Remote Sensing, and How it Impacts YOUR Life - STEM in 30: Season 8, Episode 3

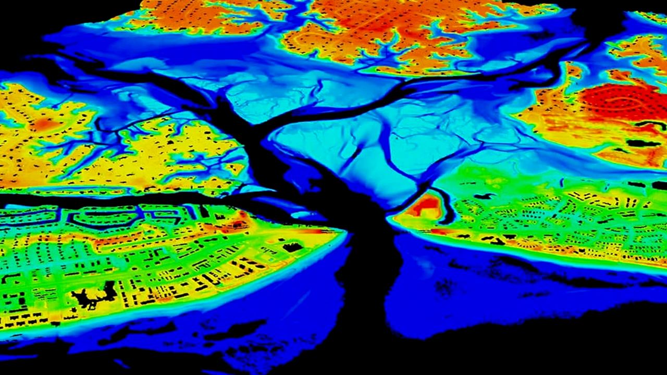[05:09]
An example is a light detection and ranging, or LIDAR, system,
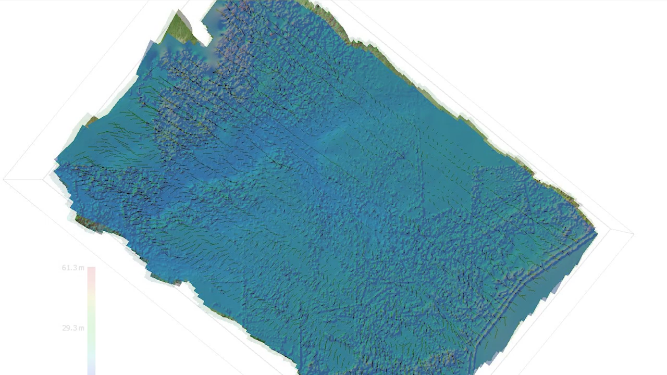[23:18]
have one continuous image that we can then look at and see a complete picture of tornado damage.